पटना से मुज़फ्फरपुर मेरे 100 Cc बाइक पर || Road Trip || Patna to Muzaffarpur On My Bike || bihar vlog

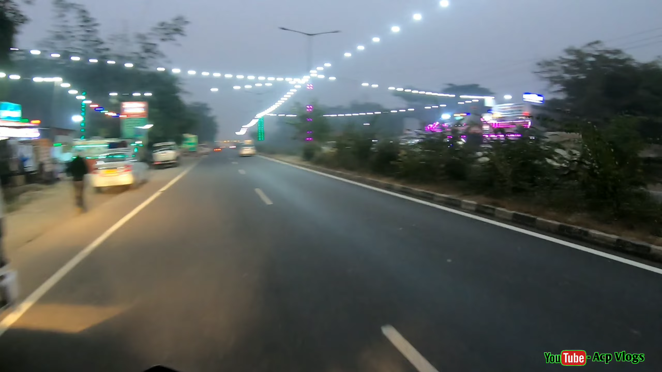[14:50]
लल्लेन सिंग भावा है कि काफी अच्छा इसकंद लाइटिंग क्या गए है काफी अच्छा देखने में और सामने हमारे पास ही है तोल पास है देखिए
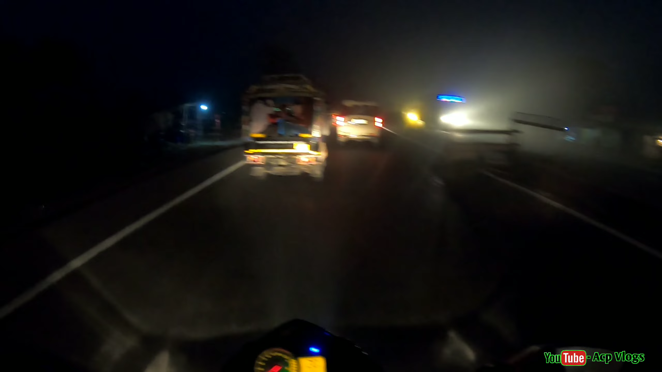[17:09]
मुझपरपूर और यहां से मुझपरपूर तक निमन है तो बिस किलमीटर देखे आपे बोर्ट पर लिखा हुआ है मुझपरपूर
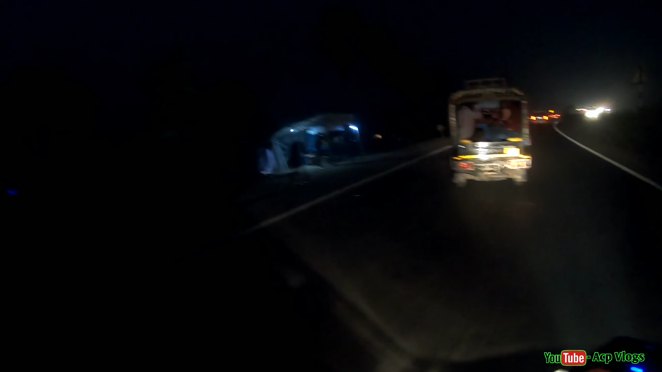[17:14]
यहां से चोबिस किलमीटर है आज एक गंटा में आज एक अगन्टा में साइट पर हो जाएंगे
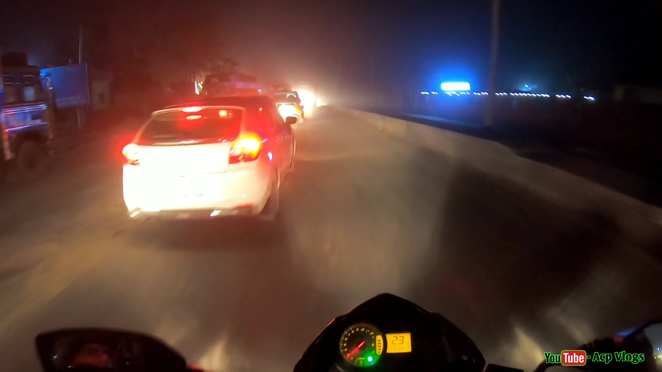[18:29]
को देखा करते थे बट अभी देखे जब मैं बैक से टेबल कर रहा हूं तो और भी अच्छा � है यह मूर्तिय और
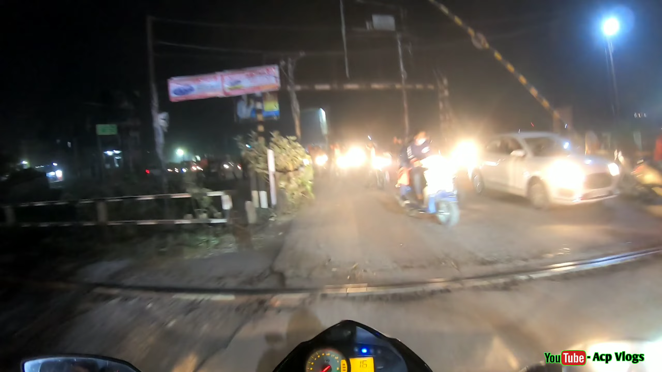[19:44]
लोग लाइन में लग गया है गाड़ी क्रॉस करने के लिए दूसरे से रेस लगा